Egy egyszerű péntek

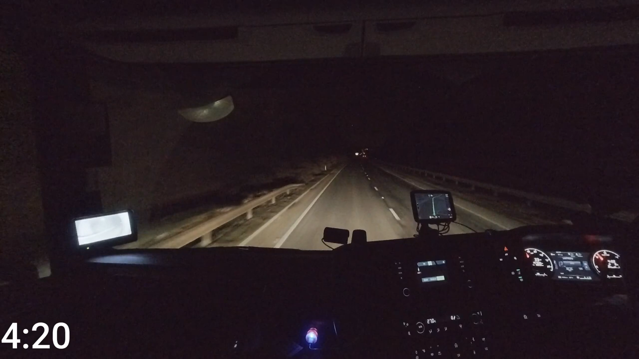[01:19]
Egy rövid pénteki napomat szeretném bemutatni. Általában a péntekek nem szoktak egyszerűek lenni, mindig szokott lenni valami kis érdekesség. Ezért gondoltam, hogy megpróbálom reggel az elejétől elkezdve bemutatni, hogy hogyan is működik egy péntek. 4 órakor kezdtem a tahó szerint. Most 4 óra 20.
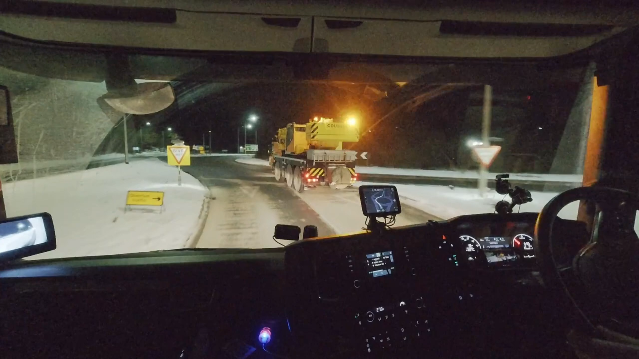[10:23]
És emlékszem már pontosan a CE-nél, vagy a C-nél volt az, hogy körforgalomba bementem egy Priusos taxis elé.
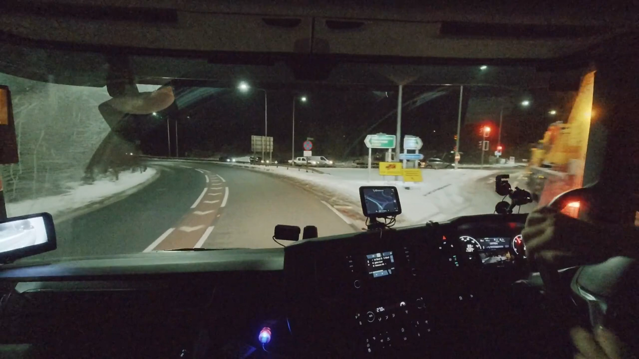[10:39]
Azt senki nem szereti egyébként a Priusos taxisokat valami oknál fogva, de itt is az volt a baj egyébként, hogy nem ügynek szeret. Akkor még azért nem láttam annyira, hogy mégis mit akar a másik járművezető a körforgalomba. És nagyon úgy nézik, hogy ki akar menni, de távol volt, tehát nem voltam veszélyhelyzetben. Csak ahogy belementem a körforgalomba, akkor látszódott, hogy ő mondjuk megint kanyarodik.
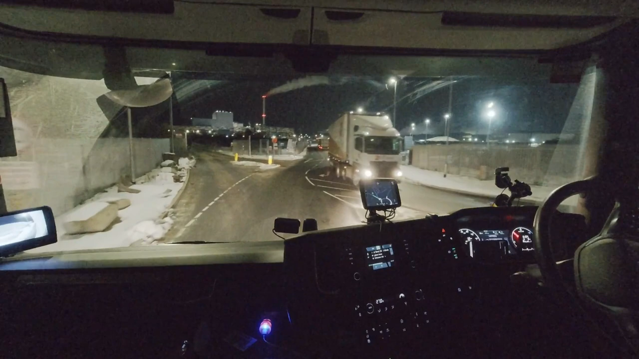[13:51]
Ami úgy látom, hogy jön ez valami más.
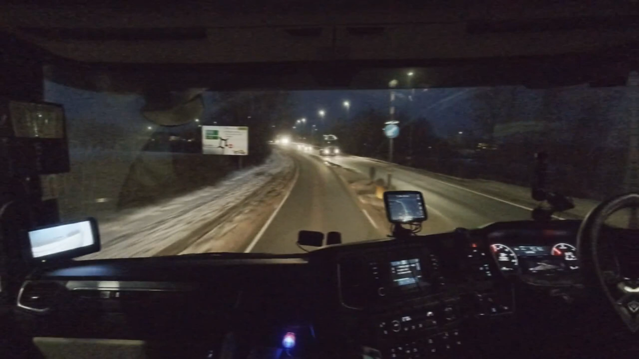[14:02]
Tehát igazából ennyi mondjuk egy pénzekre, de egyébként elég korán kezdtem, nem szoktam ilyen korán kezdeni, csak hétfőn nagyon korán kezdtem. És ahogy így maradt, tehetem, hogy úgy később értem vissza, hogy hamarabb álltam meg, és hamarabb tudtam indulni, hogy mindig később voltam, mondjuk valamennyit.